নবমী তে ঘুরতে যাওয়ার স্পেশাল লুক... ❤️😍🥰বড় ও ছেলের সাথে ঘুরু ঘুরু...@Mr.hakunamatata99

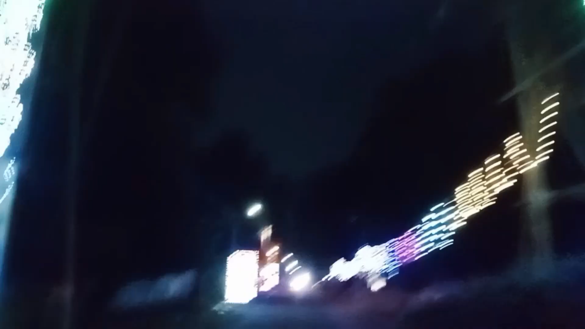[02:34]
সামনে একটা পুজো হচ্ছে, মণ্ডপটা পুজোটা দেখবো তো আমাদের কল্যাণীর মধ্যে, কালকে ঠাকুরগুলো দেখেছি আমরা। তো দেখো চলো এসছি সামনে,